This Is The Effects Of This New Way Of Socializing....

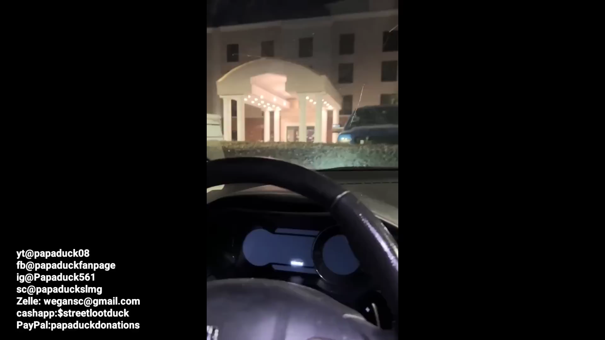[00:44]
to the comfort end hotel i don't even know what to do right now like this is just crazy but i pulled up here and i'm gonna tell y'all why i did this my wife of four years